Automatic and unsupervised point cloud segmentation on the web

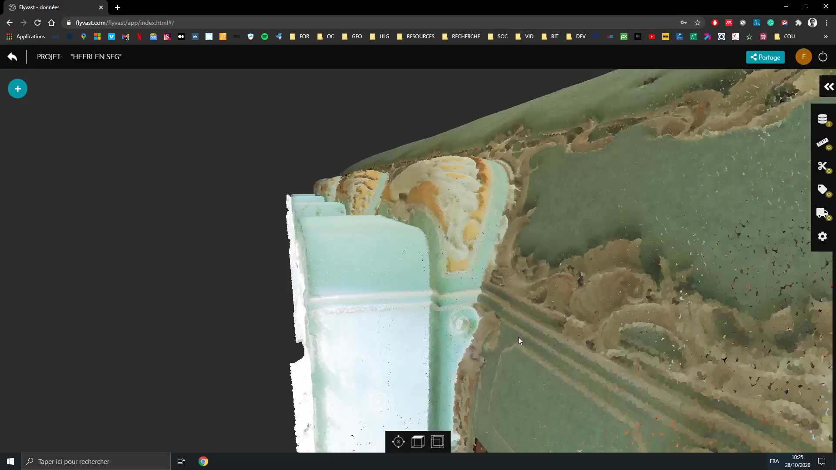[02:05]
out for example inside to check out the result I want to stress out that I didn't
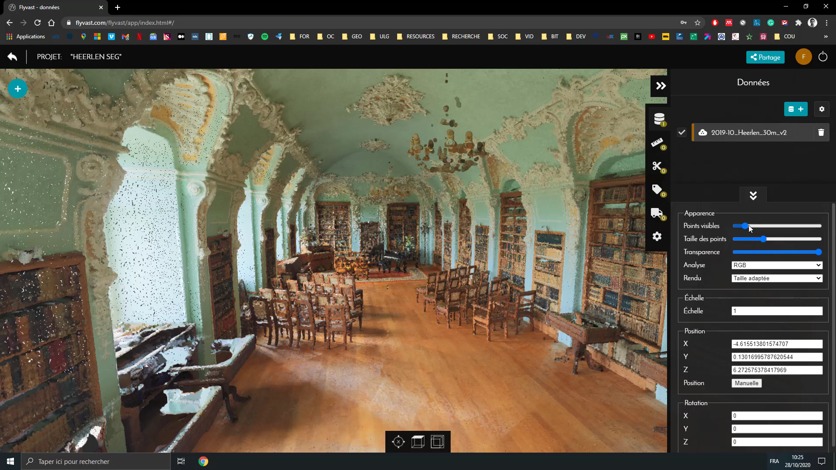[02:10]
test it out for now on it so I can adjust the budget the point and we will now put segmentation super nice right we have the floor we
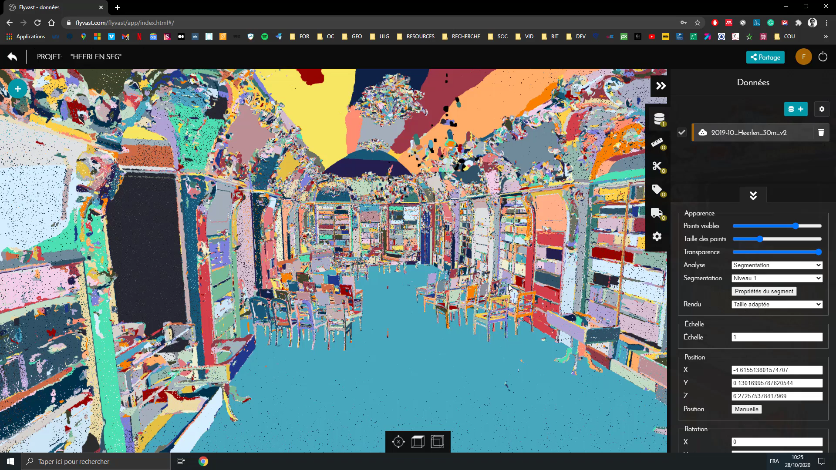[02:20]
have the chair we have everything it looks totally awesome with the different level of course we will go deeper and deeper to the object level
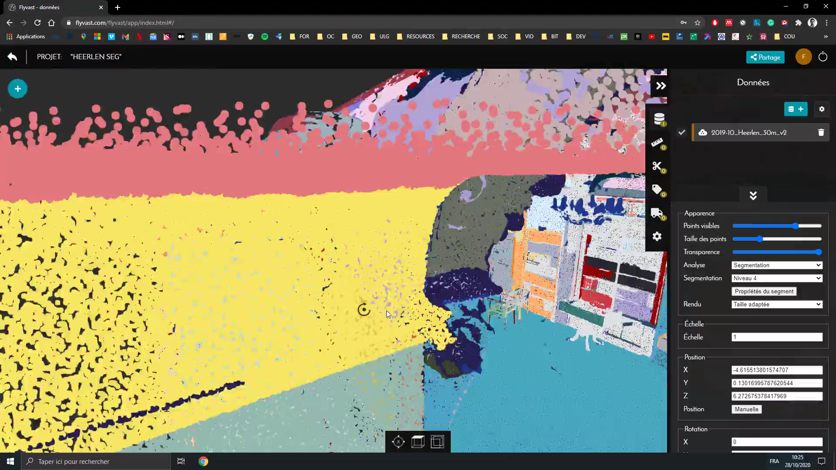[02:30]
so that's it for today knowing that here it's the
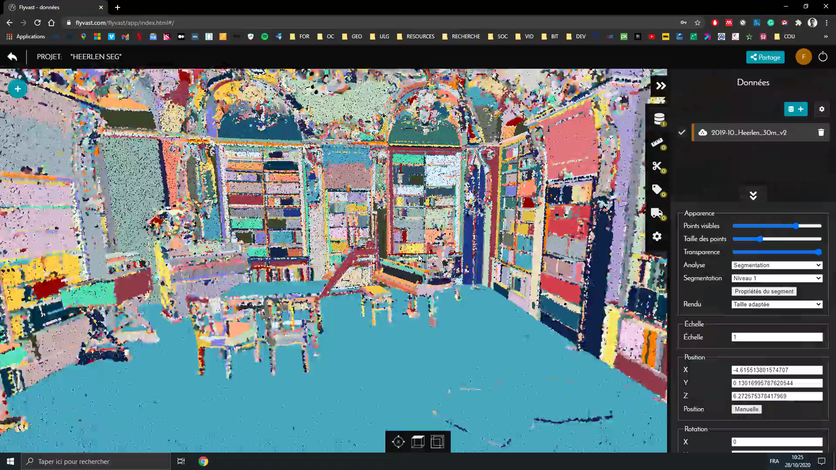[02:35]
smallest minimal detail and you can have everything even the
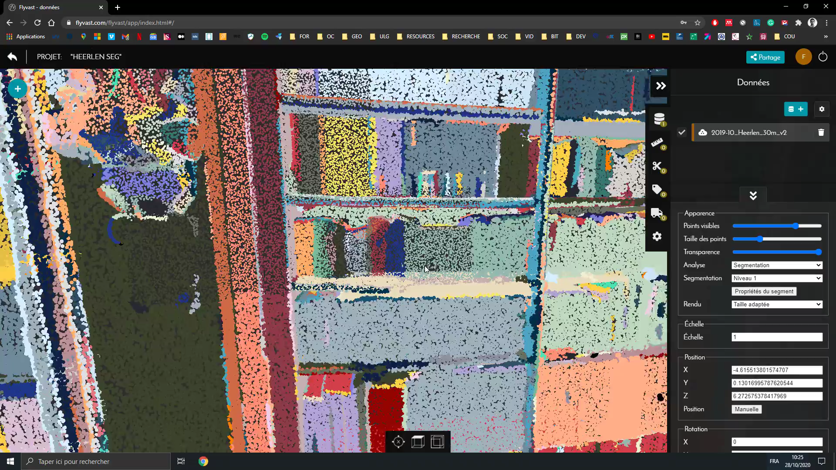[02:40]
books here that are described at this level so this is really super nice all right let's check out the rest for
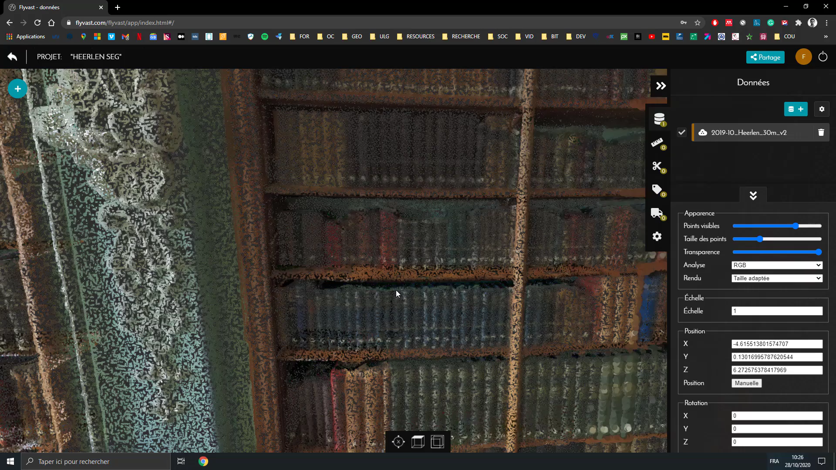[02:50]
a future video and how we can attach classification to this segmentation right see you next time bye bye